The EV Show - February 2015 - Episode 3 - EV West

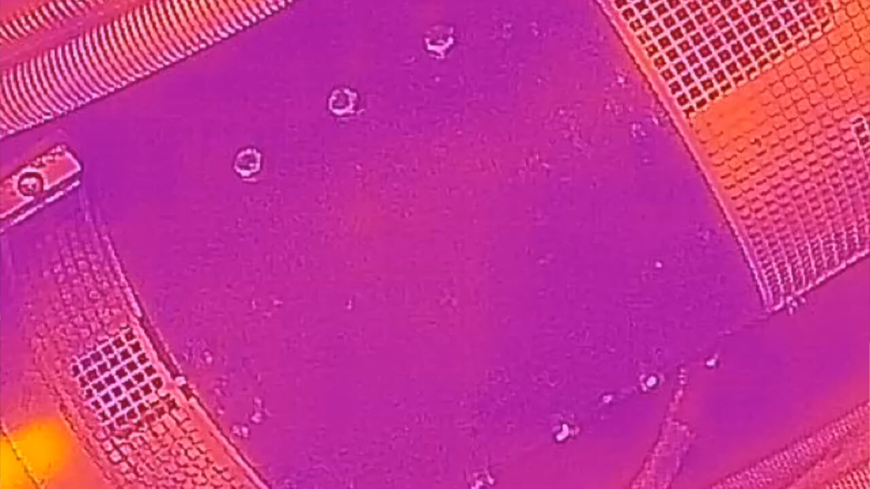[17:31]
So here's the image of our motor, and it's pretty much nice and cool, sitting at room temperature.
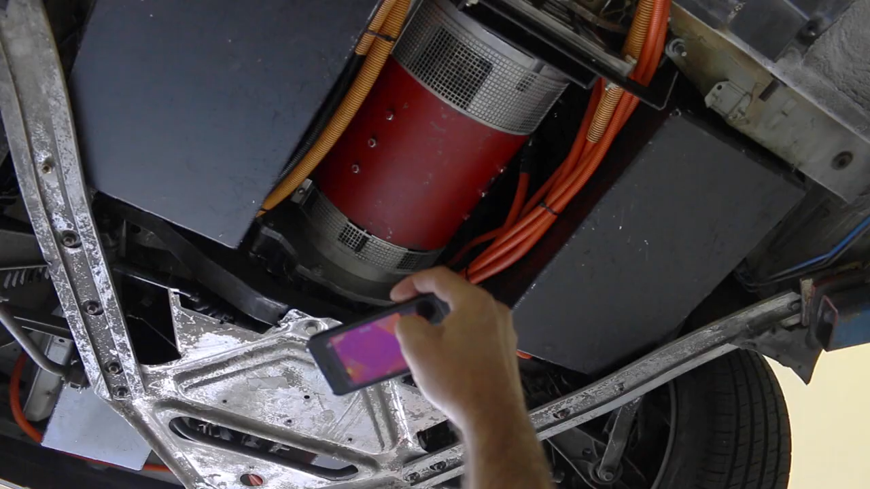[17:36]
We haven't driven it this morning, and let's go warm it up. All right, well,
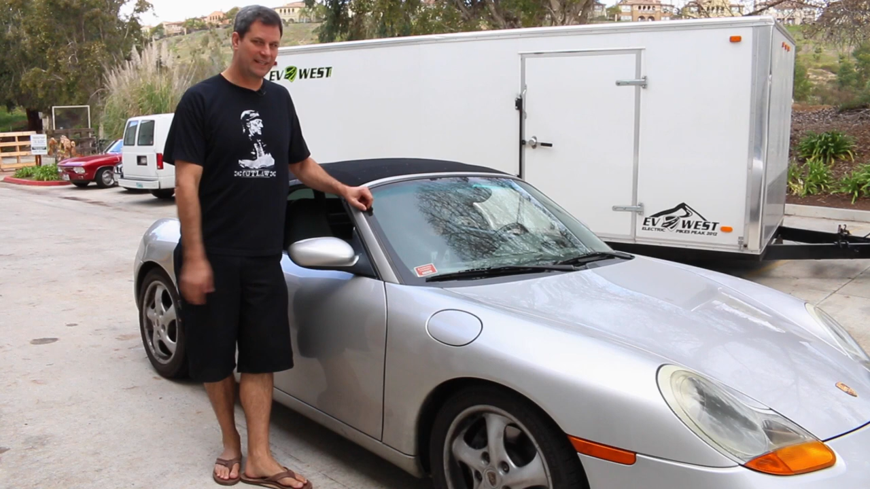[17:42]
here's the part where Trent goes and gives the car a nice fast drive around the block, and then we'll take a look at it when he gets back. All right, Trent, do your stuff. Hoo-yah! All right, well, just a first check here.
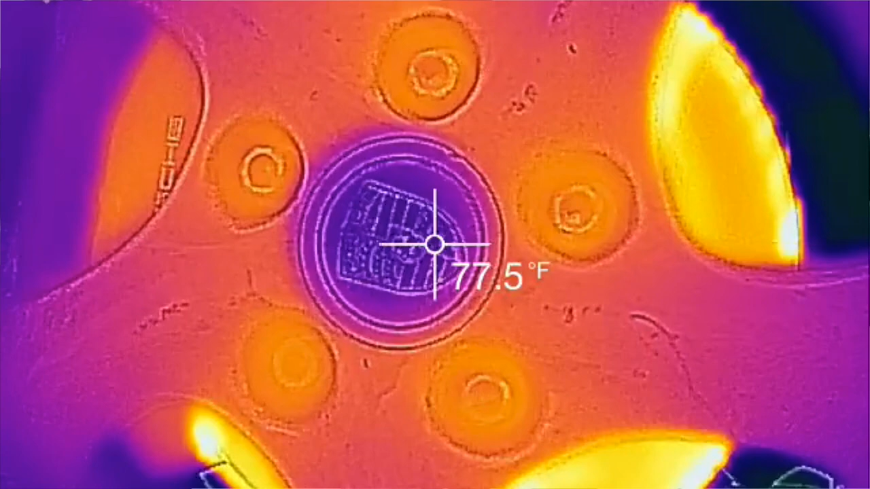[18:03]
On screen: spot 77.5°F
We're gonna look at the wheels and the brake rotors. Apparently, Trent was on the brakes a little bit there. Oh, nice to see the heat.
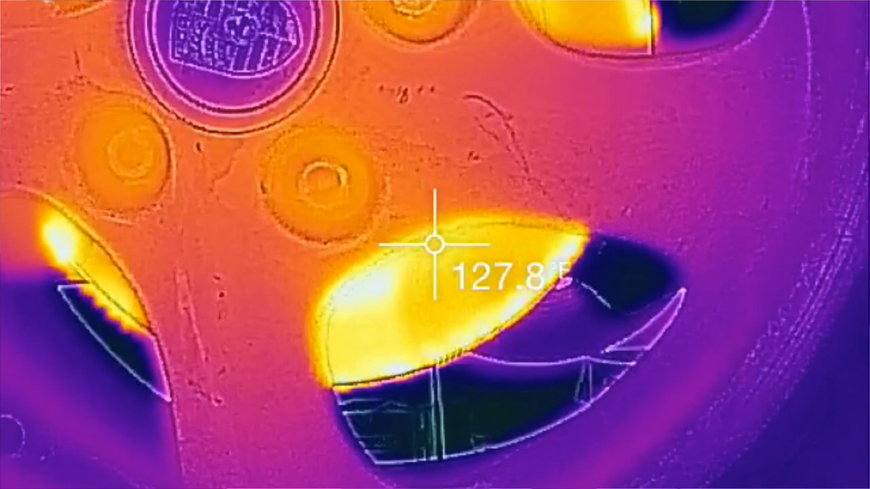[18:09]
On screen: spot 127.8°F
We can actually turn on the crosshair feature, and we can measure the temperature at the center there.
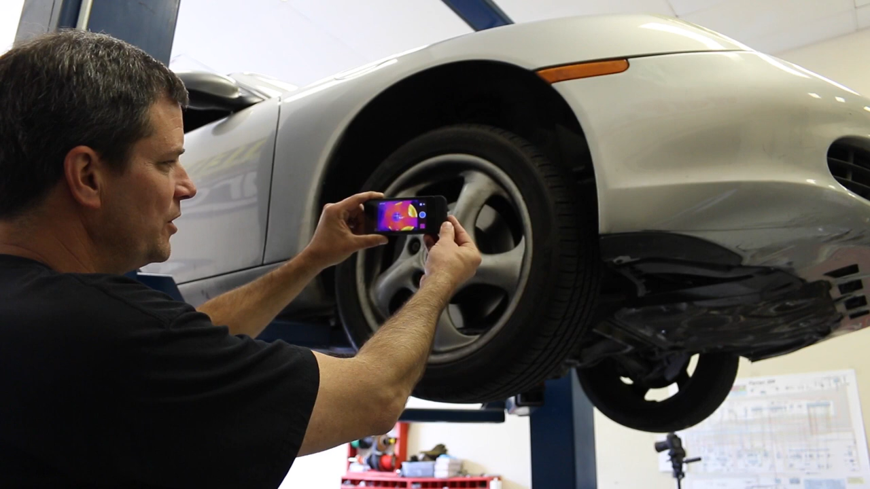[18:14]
It's still room temperature, about 75 degrees. And then as we move over, you can see it goes over 200 degrees on the rotor. Okay, so here's the motor from below, and you can see how the case definitely dissipated a lot of the heat,
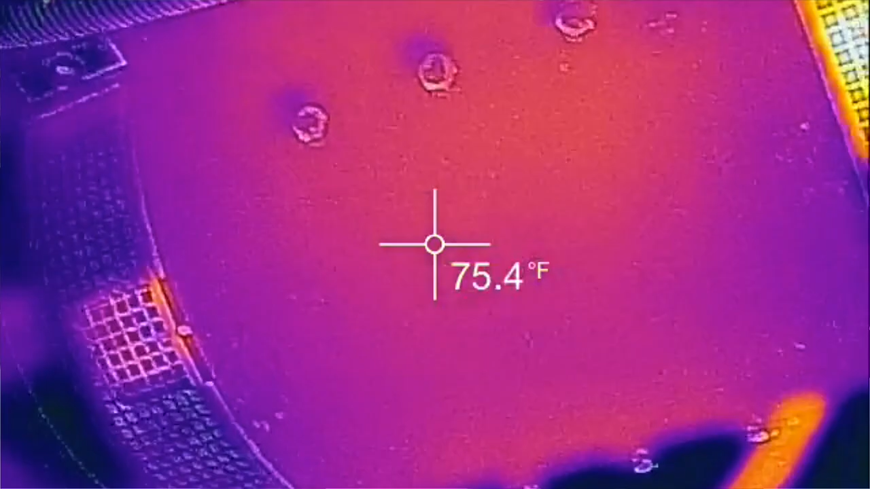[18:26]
On screen: spot 75.4°F
and it's holding most of the heat inside the motor by the brush holders and the commutator.
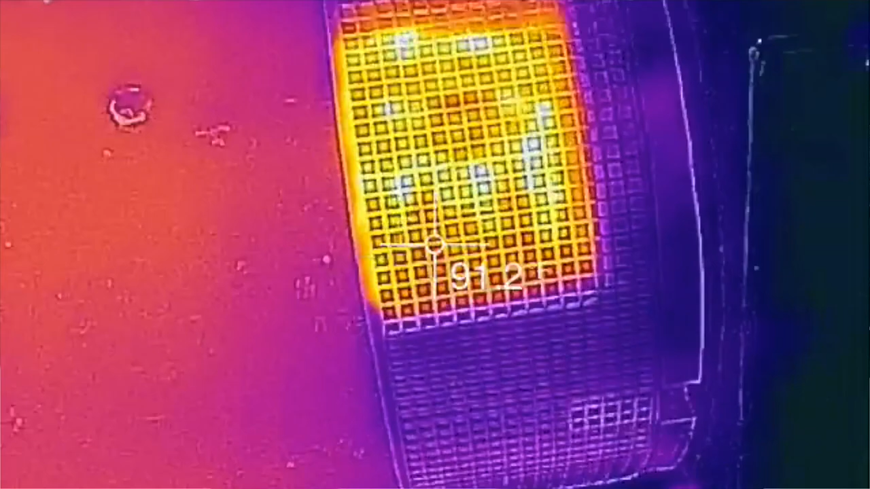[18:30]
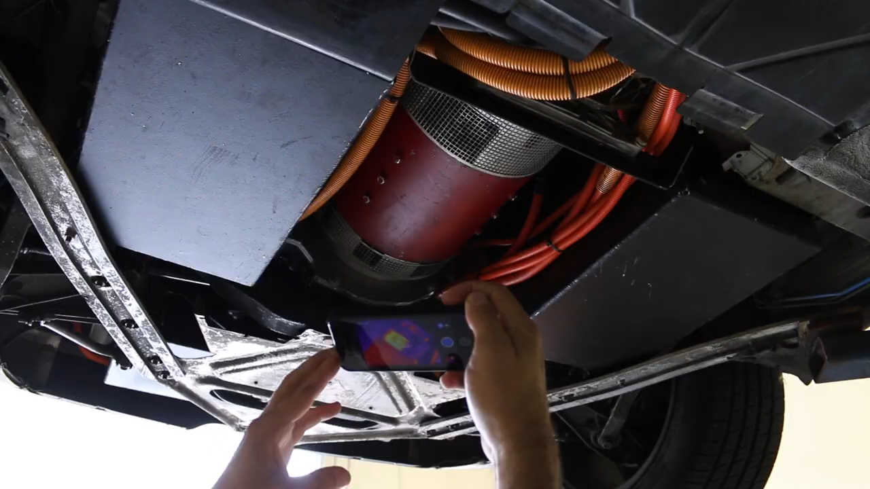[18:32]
Okay, so here you can see the view of the battery pack, and you can definitely see the heat dissipating from the battery straps, and we also have a little bit of heat up here.
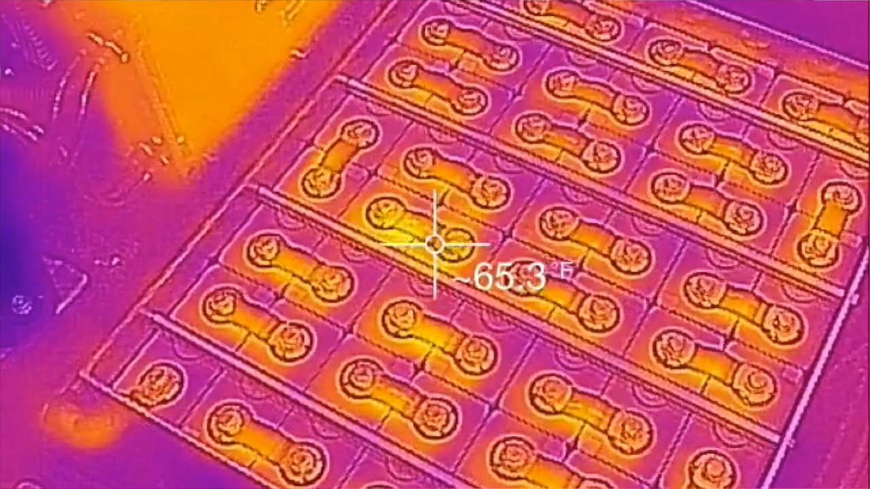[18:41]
Looks like Trent was listening to some music while he was driving around, because the amplifier for the audio system's kicking off some heat.
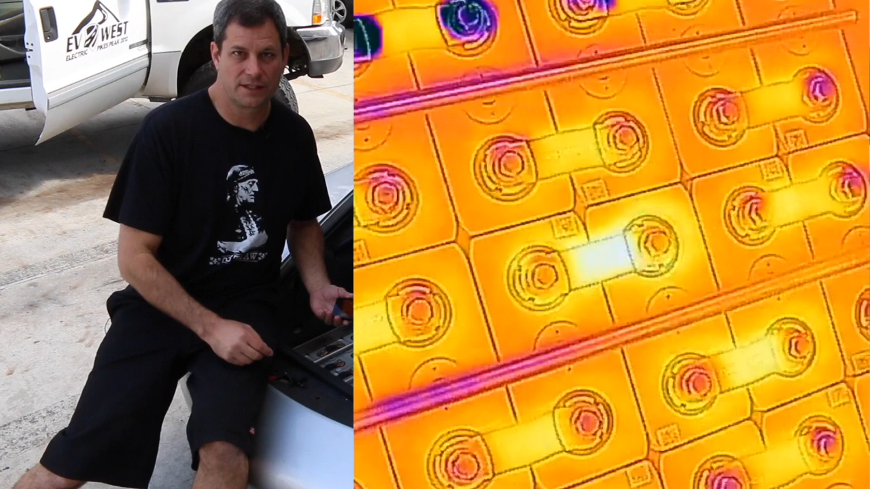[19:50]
And I think we just went around the building once or twice, a real short ride, not even a quarter mile driving on it. And you can see the visual difference.